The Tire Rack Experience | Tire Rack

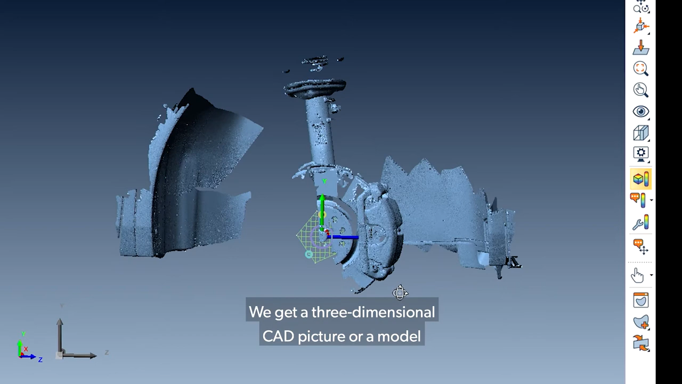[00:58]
We get a three-dimensional CAD picture, or a model, of what the OE wheel and tire and the vehicle look like,